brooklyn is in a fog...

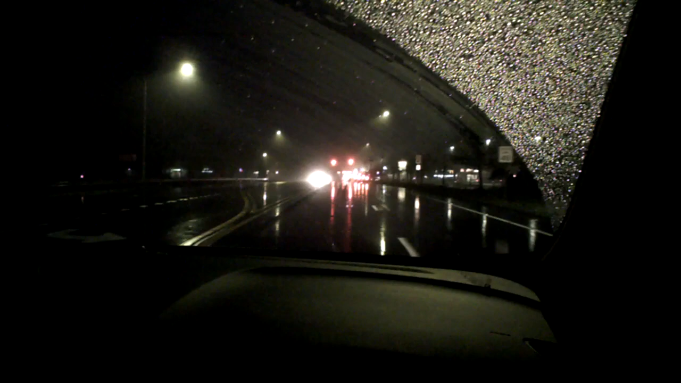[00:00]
We left the house tonight to get takeout, and it was foggy.
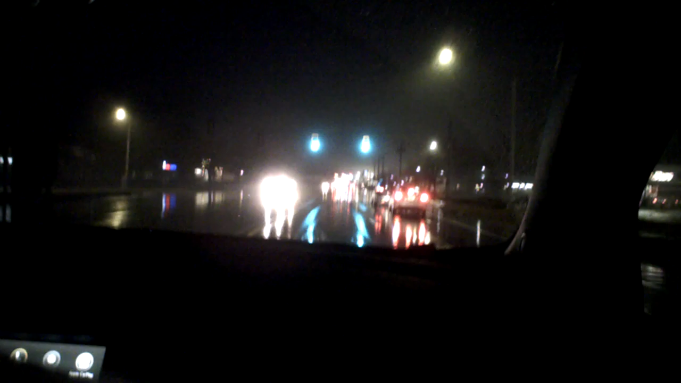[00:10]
When we got down to the end of Allen Hill, it stopped being foggy. So I just want to see if it's foggy on the way back up Allen Hill. Because just as we coming to the end of Allen Hill, it was this, nice and clear. Well, this isn't nice and clear, but this is just water off of the road. But once we get into Allen Hill, you'll see that it was foggy.
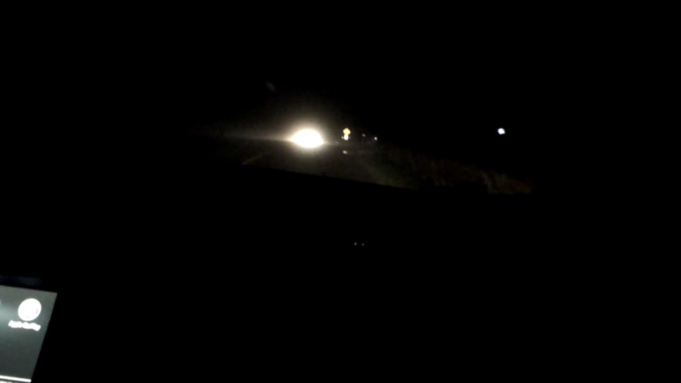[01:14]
Yeah, I guess so. Yeah, real foggy out here.